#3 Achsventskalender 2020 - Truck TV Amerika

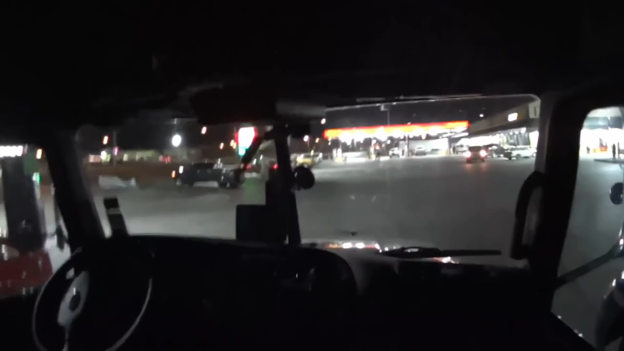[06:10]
Feierabend in einem Truckstop. So. Und ich habe eingeparkt. Links Auto. Rechts Auto. Nicht Auto. Truck. Was auch immer. Der Trick an der Sache ist, ich habe Schwein gehabt. Weil da ist die Straße direkt. Ich bin hier reingefahren. Habe eine ganze Runde gedreht. Der Truckstop ist ziemlich klein. Geht da hinten nochmal rum. Um das Haus. Und dann war es das auch schon fast. Ja, ich weiß. Die Scheibe ist dreckig.
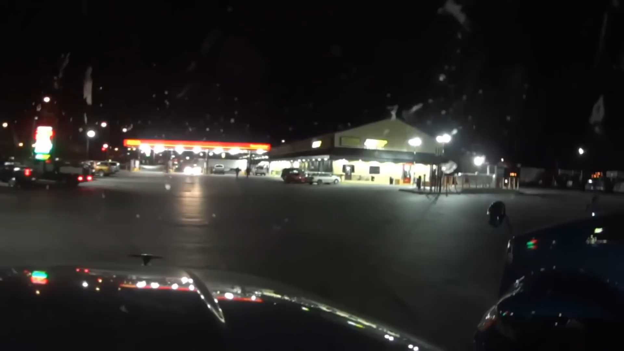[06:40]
Und dann bin ich hier wieder auf die Straße raus. Und dann bin ich nochmal hier rein. Und habe halt diese Lücke hier vorher schon entdeckt. Und das Gute an der Lücke ist, man kann einfach bis zur Fuel Island, bis zu dieser Pkw Tankstelle vorfahren. Und muss dann nur noch gerade rückwärts rein. Und das war dann sogar für mich machbar. Ja, ansonsten ist der nämlich recht voll, muss ich mal sagen. So. Ich habe Feierabend gemacht.